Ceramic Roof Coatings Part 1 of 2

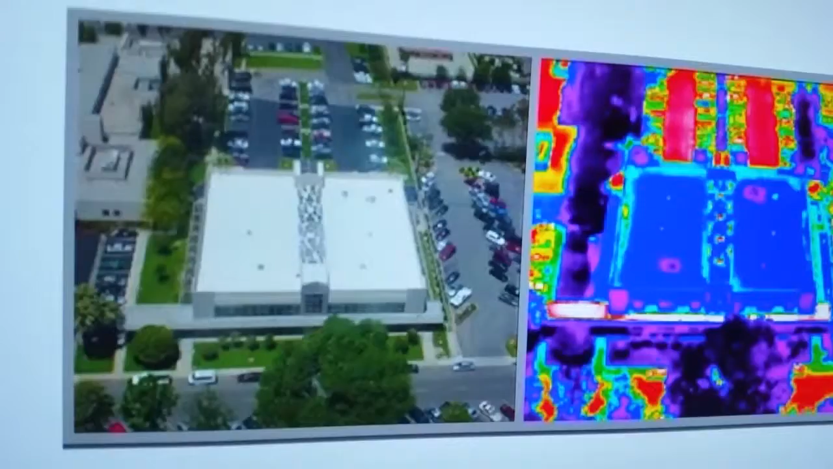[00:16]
Infrared image on the right shows how much cooler the roof is compared to the surrounding area.
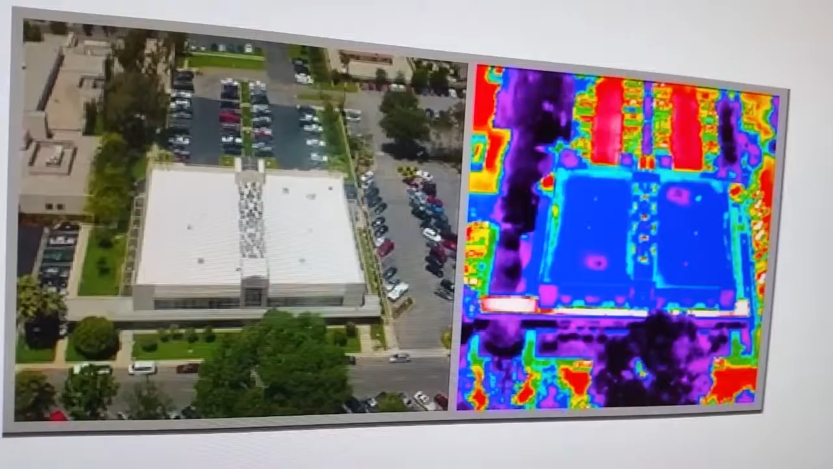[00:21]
We all know that you can't transfer heat or cold through a vacuum. We also know that a white car is a lot cooler on a hot sunny day than a black car.